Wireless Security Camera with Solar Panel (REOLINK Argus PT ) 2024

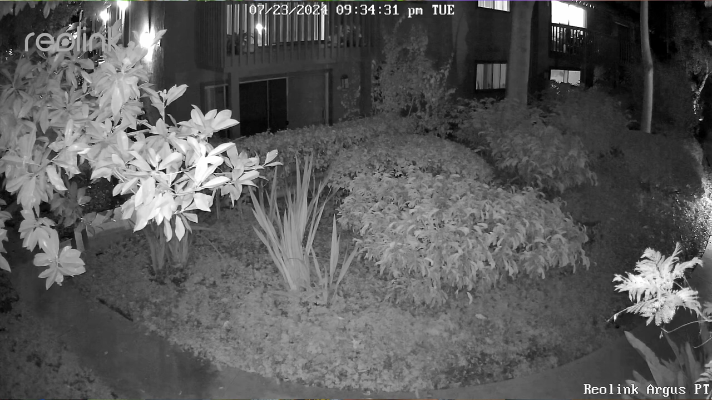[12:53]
because they use the infrared lights to illuminate and it's gonna be black and white but still you can see what's going on the video quality is a little bit less than the day because i mean it is more light to get a high quality image you can see
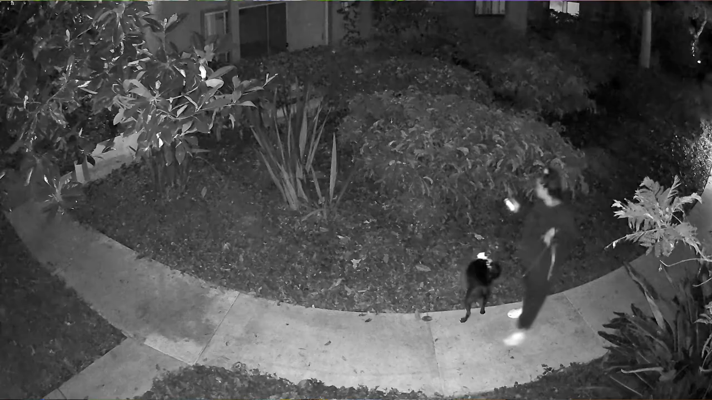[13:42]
gonna turn on the flashlight but i turn it off because it's gonna be really annoying for my neighbors just tearing on and off uh
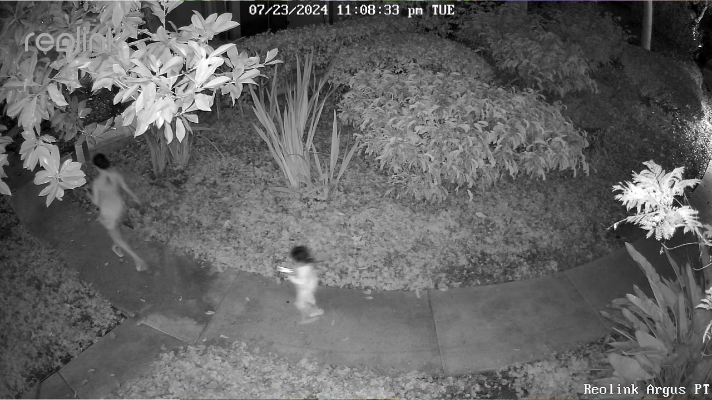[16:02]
delay so keep that in mind but at least we have a feature that we can rely on and you can go all the way down and it shows every movement